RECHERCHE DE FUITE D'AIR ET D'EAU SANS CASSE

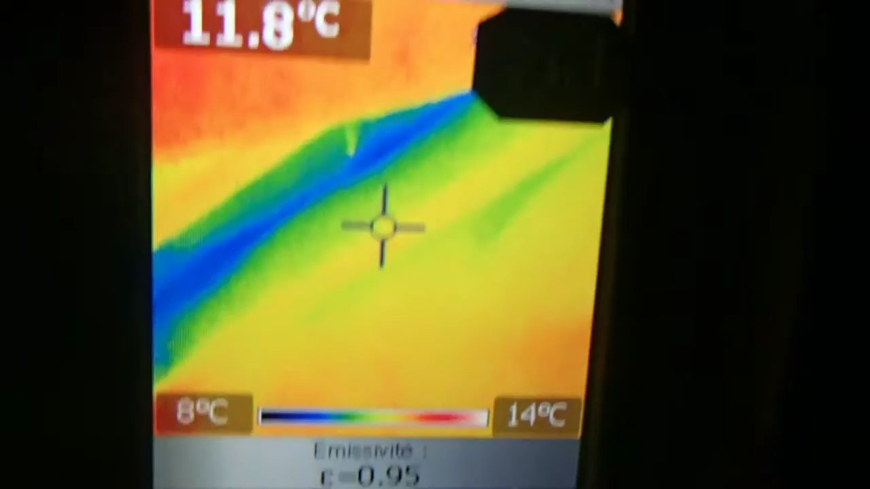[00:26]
On screen: spot 11.8°C, scale top 14°C, scale bottom 8°C
Et tout le long qui a créé des dégâts des eaux.
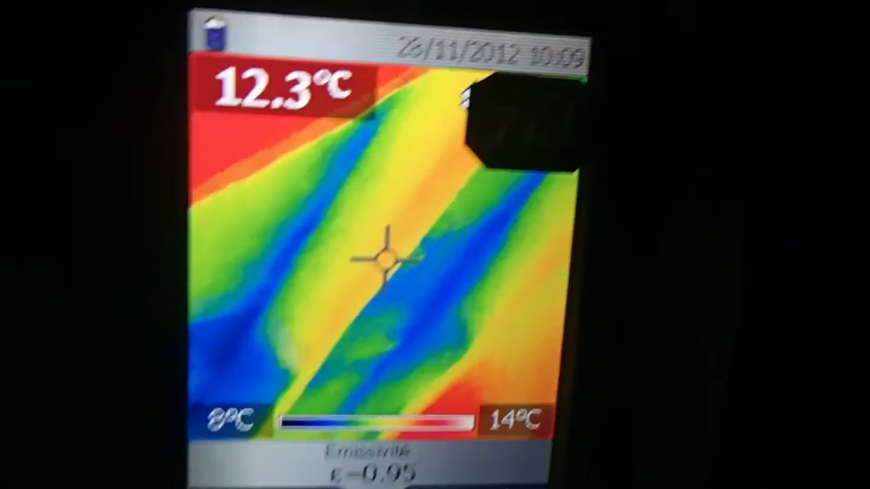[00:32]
On screen: spot 12.3°C, scale top 14°C, scale bottom 8°C
On voit bien les planches complètement humides.